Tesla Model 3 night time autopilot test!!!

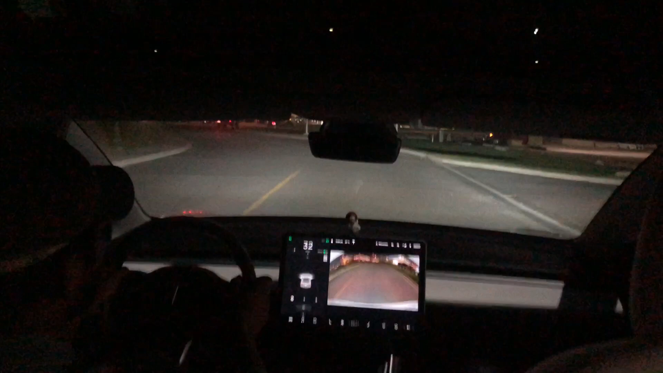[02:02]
now in this road it is not main road yet it's showing me all the path and it's even me it's even just allowed me to go into autopilot for a second give me that steering wheel sign oh you gotta love that every
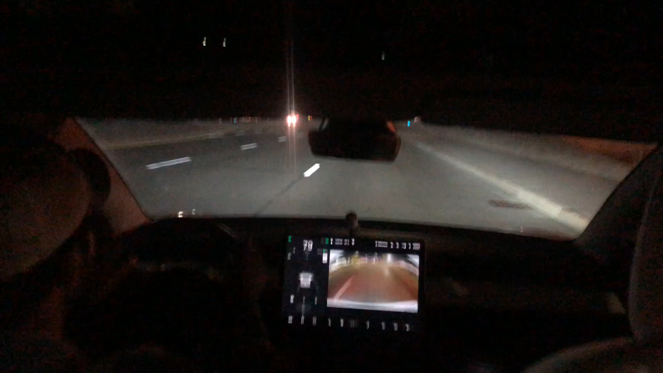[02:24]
single time even though the charge is at 188 it just goes so let's turn on autopilot right now it goes to its speed limit it's turning right now it's kind of dark a lot there are lights but it's kind of dark and they're right in front of me there's this bike a guy on the bike and it's recognizing so
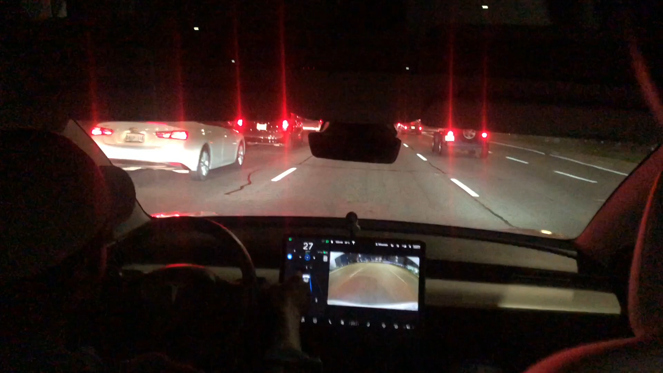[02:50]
in in the daytime everything else is going to be gray and then the main thing that's for the car is following is going to be dark at
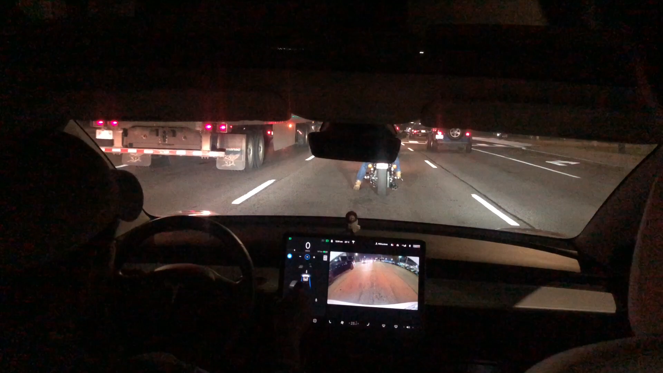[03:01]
nighttime everything else is going to be dark and the fall the one that's following the
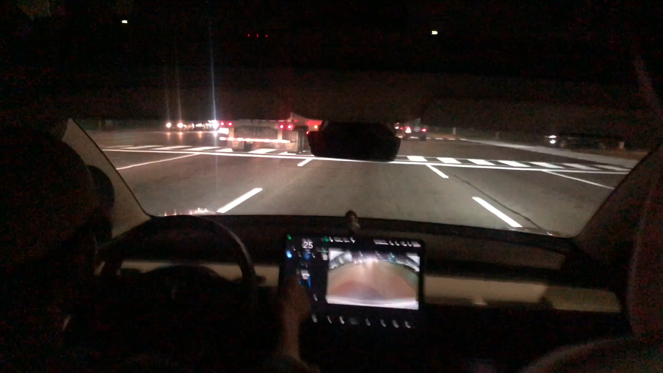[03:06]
car is following is going to be light so currently it's following that bike so the speed limit here is 60 again it's offset to 10 so it's going 70 but it's also following the guy in front of me so whatever speed he goes it will go that speed if he goes
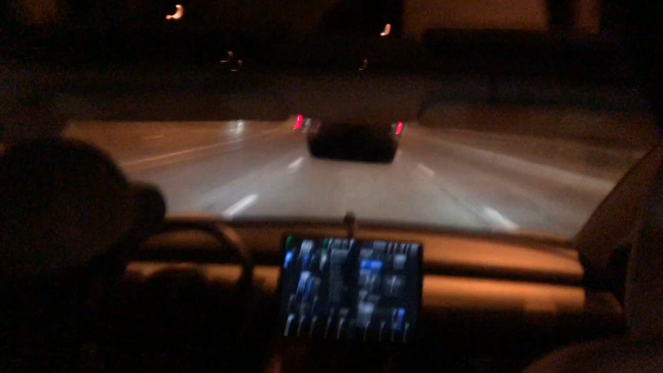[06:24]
will send a report so this is how it works so you're gonna press and hold and it says thanks for your feedback so that's pretty cool right now the speed limit is 50 just change it to 60 so it's again sees that uh a biker in front of me and those two acvs but one is a jeep but